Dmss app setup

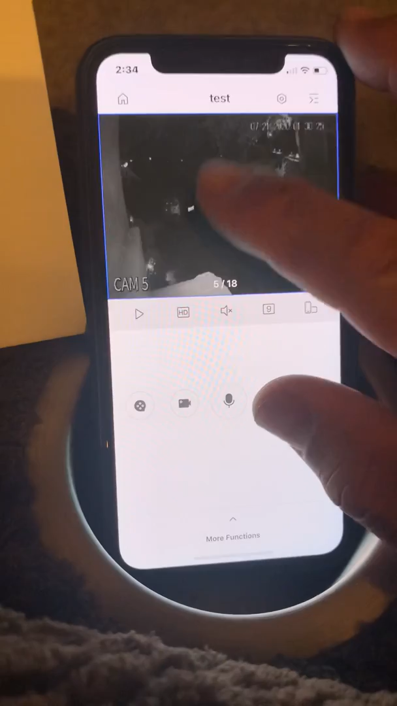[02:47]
of home that we've done and you can double tap and bring up all your cameras at once
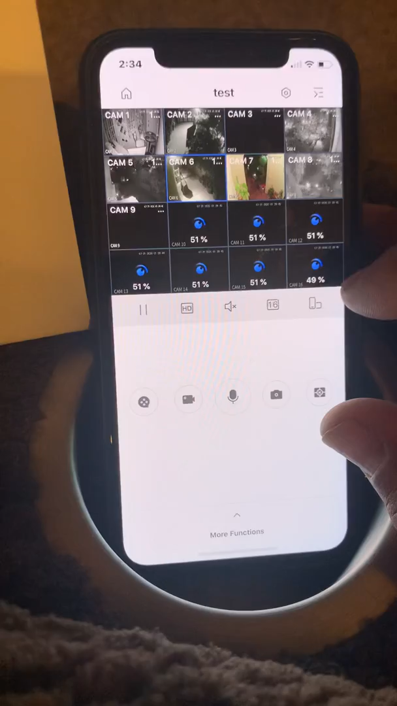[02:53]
this is one of the better apps
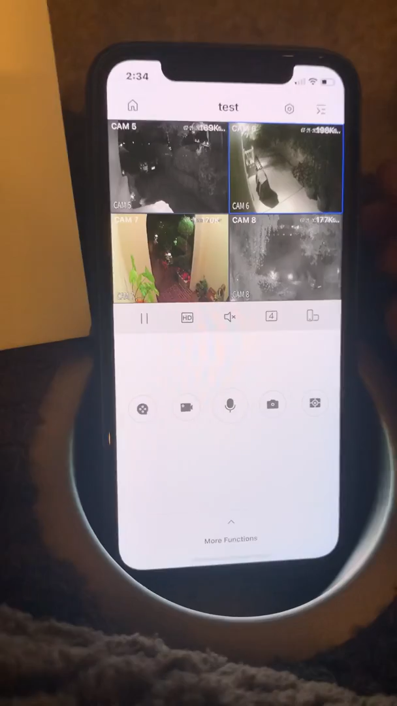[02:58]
that I've seen because the pictures come up right away
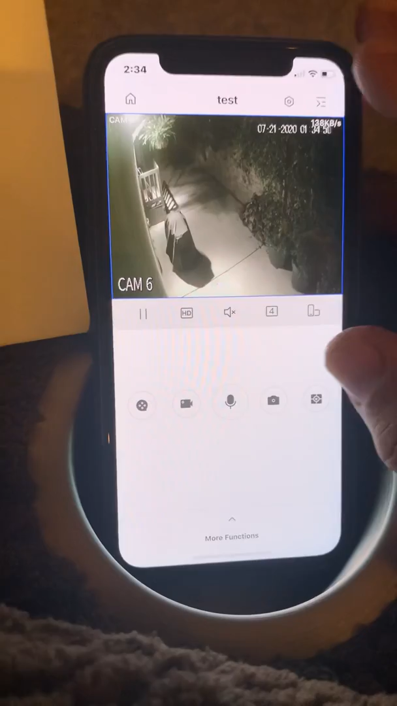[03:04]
so if you have multiple properties then it would be listed under this menu here and
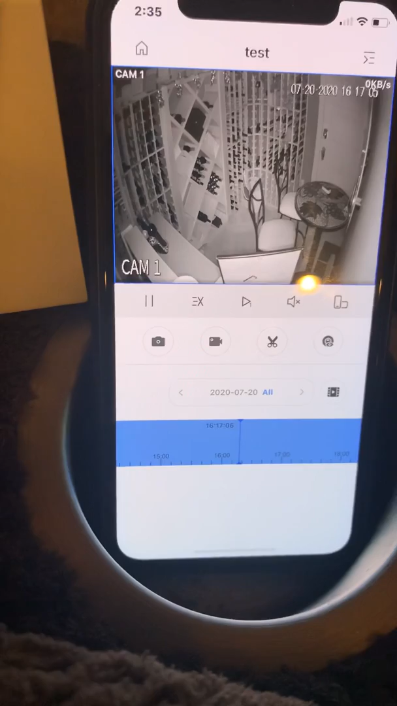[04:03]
um if you want to make a copy of
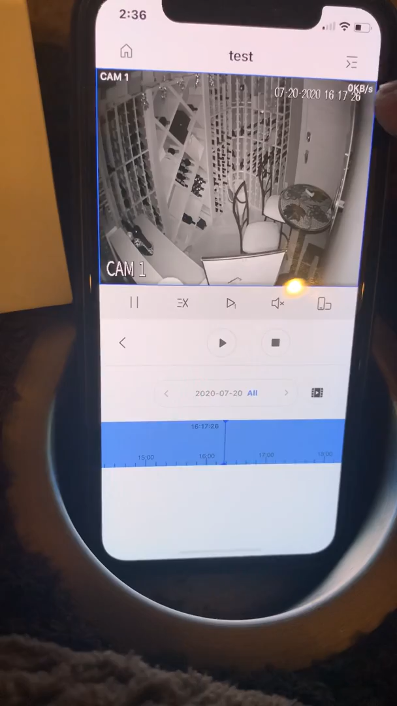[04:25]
so you hit stop and it says are you sure you want
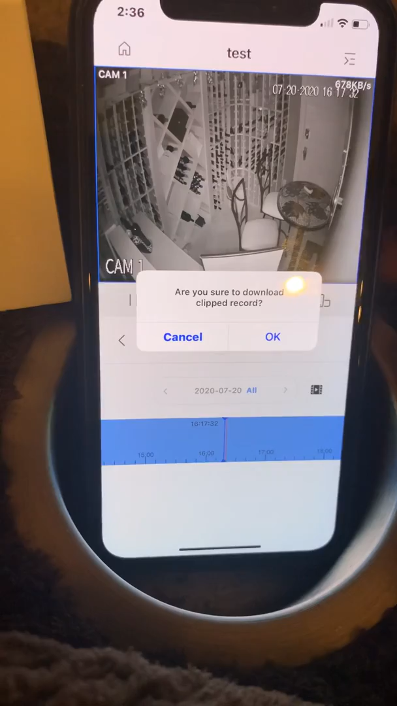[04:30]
to download clip video you said okay and this will be saved um um
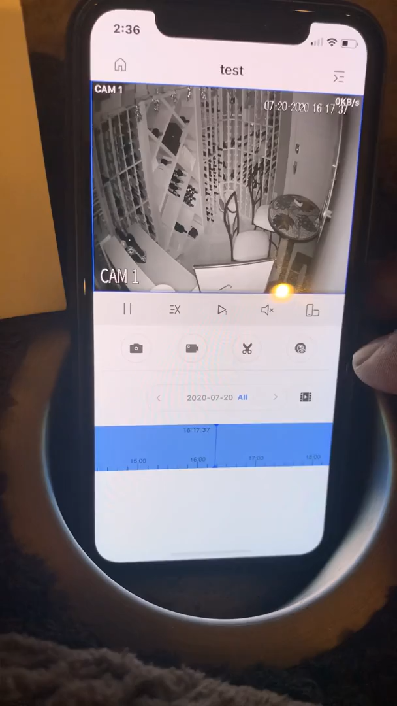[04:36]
this will be saved under your local files
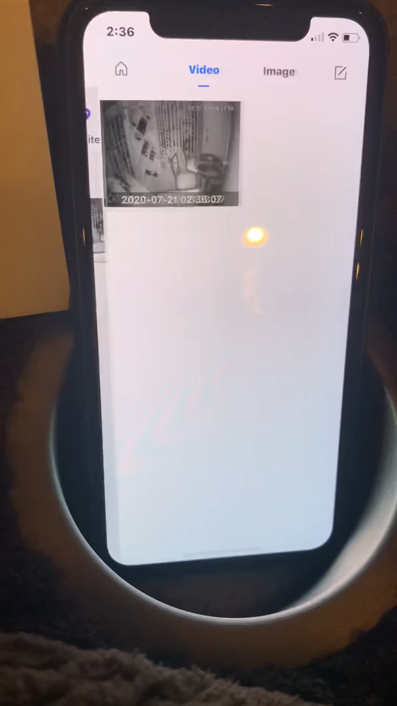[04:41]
so there's our save video okay so now it's playing um
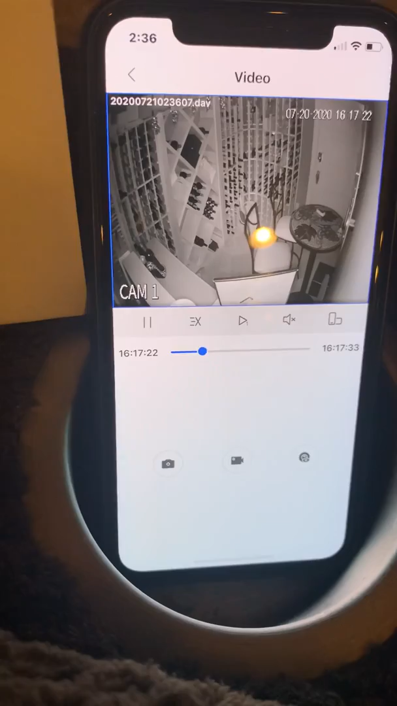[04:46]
we can go back and we can select it
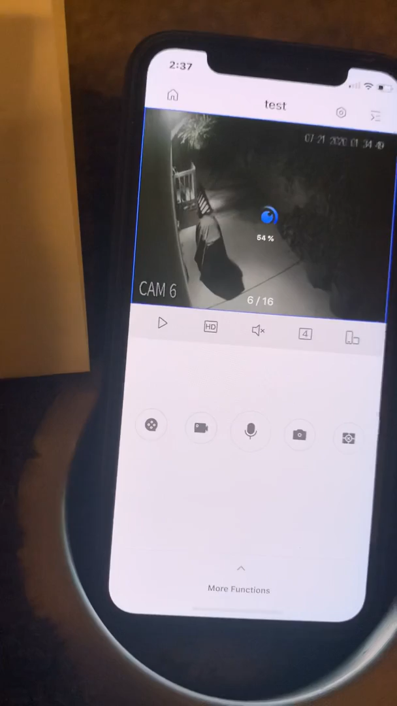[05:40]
it goes back to your last property that you were looking at um sometimes
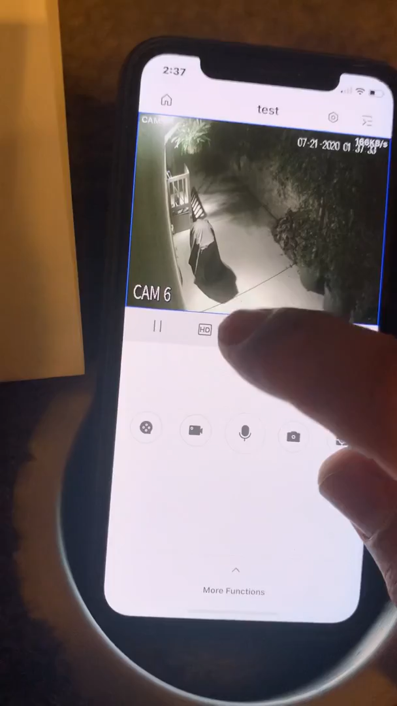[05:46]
this um hd will be on sd quality sd
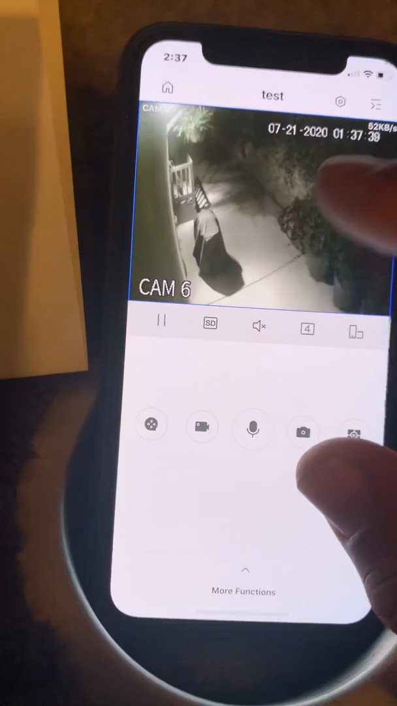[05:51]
quality uh pictures come up a lot faster uh hd
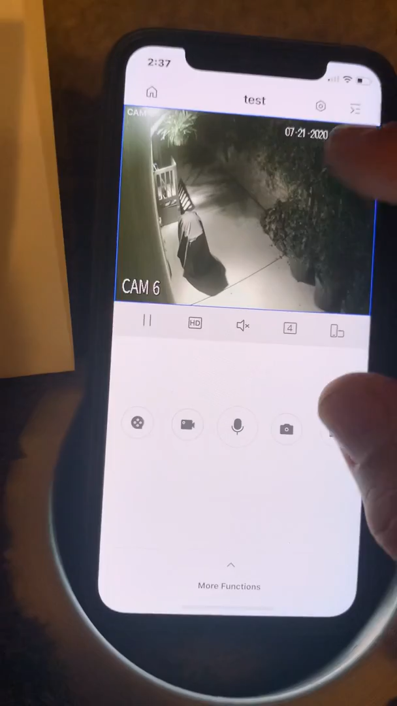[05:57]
uh makes the uh picture a lot sharper this is at night this
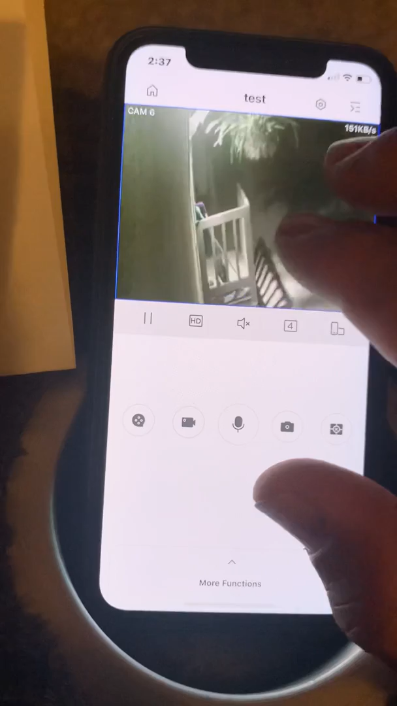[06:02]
is a standard uh uh camera that we use this is a 1080p camera so it is hd full hd uh but some properties are
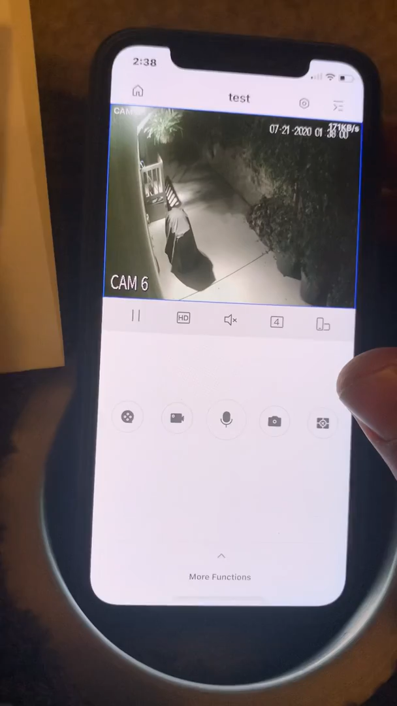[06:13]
requesting even higher resolution cameras so it's very important to have that
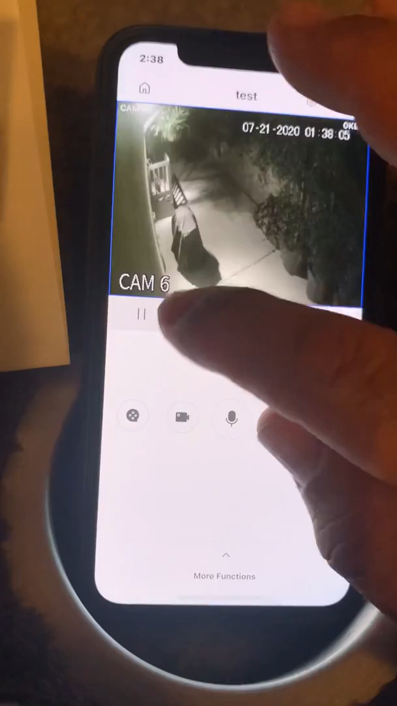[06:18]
um uh hd button selected uh you can double